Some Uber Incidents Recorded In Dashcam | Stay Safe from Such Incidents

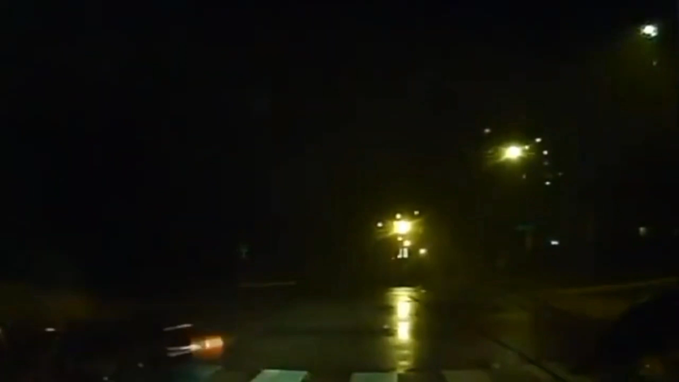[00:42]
بر ڈرائیورز اٹاسکو سٹا ٹیکساس کے اندر ایک رائیڈ لے کر جا رہی تھی رات بہت زیادہ ہونے کی وجہ سے وہ گاڑی تو بہت تیز چلا رہی تھی لیکن اس کو بریک لگانی پڑی ایک انٹرسیکشن کے پاس آ کر وہ انٹرسیکشن کے پاس جیسے ہی رکی تو ایک دوسری گاڑی اس کے پیچھے سے بہت تیزی سے آئی اور اس کے آگے آ کر اس گاڑی نے بریک لگا دی وہ یہ سب کچھ دیکھ کر بہت ڈر گئی لیکن اثر ڈر تو اس کو تب لگا جب اس میں سے دو لڑکے نکلے اور ایک لڑکے کے ہاتھ میں گن تھی
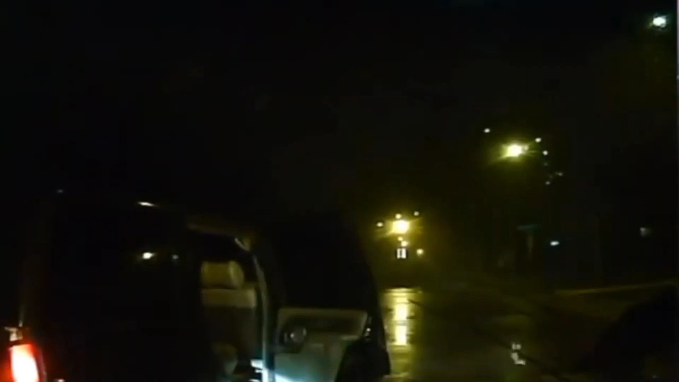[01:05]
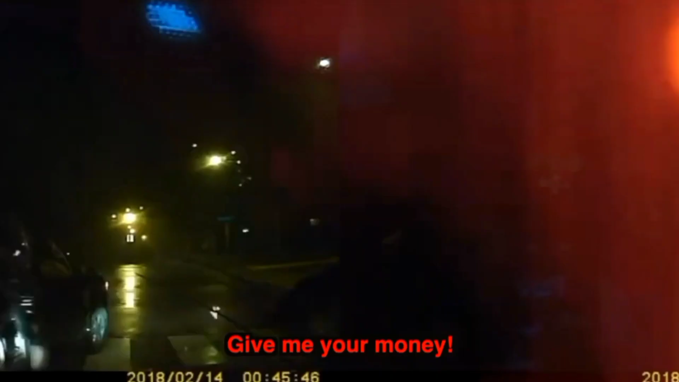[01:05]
یہ دونوں لڑکے اس لیڈیو بر ڈرائیورز کی طرف آئے اور اس سے پیسے مانگنے لگے اس کو گن دکھا کر یہ کہنے لگے کہ
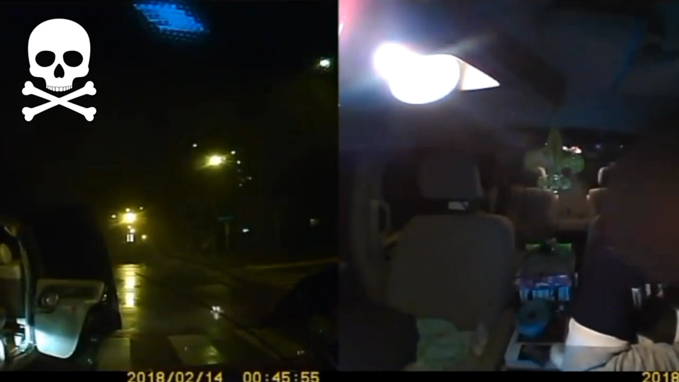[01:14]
اگر تم نے ہمیں پیسے نہ دیئے تو ہم تمہاری جان لے لیں گے لیکن اس لیڈیو بر ڈرائیور نے یہ بات کی کہ اگر میرے پاس پیسے ہوتے تو کیا میں اتنی رات کو ابر چلا رہی ہوتی یہ سن کر ان لڑکوں نے اس سے اس کا فون مانگنا شروع کر دیا
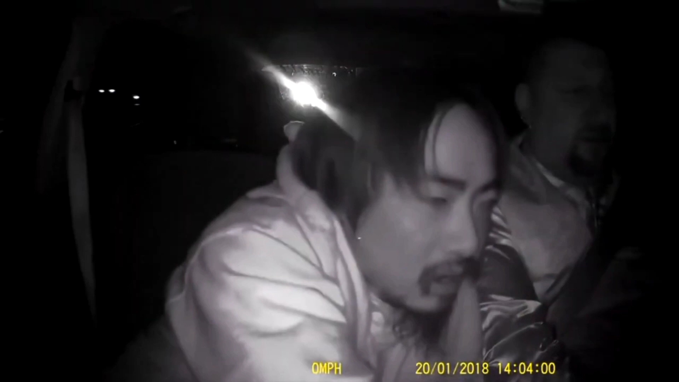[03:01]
اور اسی بیچ ایلبرٹ نے لگا تار ہون بجانا شروع کر دیا تاکہ دوسری گاڑیوں کو یہ پتا چل سکے کہ اس کی گاڑی کے ایدگیت خطرہ ہے اور اس کی گاڑی کے بیچ میں کچھ بہت عجیب ہو رہا ہے
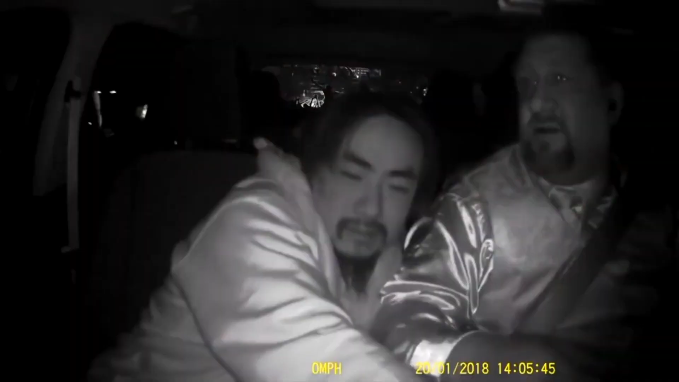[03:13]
ایلبرٹ نے پولیس کو بھی کال کر دی اور گاڑی کو ہائیوے کے سائر پر کھڑا کر دیا اور اسی دوران ہائیوے پر مجود دوسری گاڑیوں والے لوگ رک رک کر آلبرٹ کی گاڑی میں ہونے والا یہ سارا منظر دیکھ رہے تھے لیکن ایلبرٹ نے ان کو کہا کہ میں نے پولیس کو کال کر دی ہے اور سب کچھ ابھی ٹھیک ہو جائے گا اور دوستو اس رات ایلبرٹ نے بہت سمجھداری سے اس ساری سیچویشن کو ہینڈل کیا اور وینگ کے ساتھ ساتھ اپنی اور ہائیوے پر مجود دوسرے لوگوں کی بھی جان بچائی اور
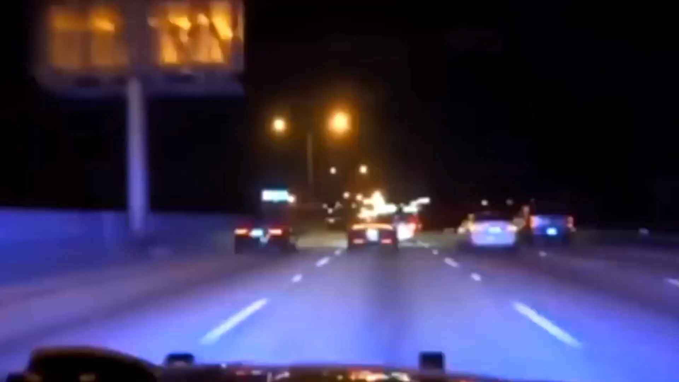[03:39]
کچھ ہی دیر میں وہاں پر پولیس آ گئی اور انہوں نے وینگ نامی شخص کو ریس کر لیا دوستو جس طرح اس شخص نے ہائیوے پر چلتی ہوئی گاڑی کا سٹیرنگ گھمایا ایک بہت خطرناک حادثہ بھی ہو سکتا تھا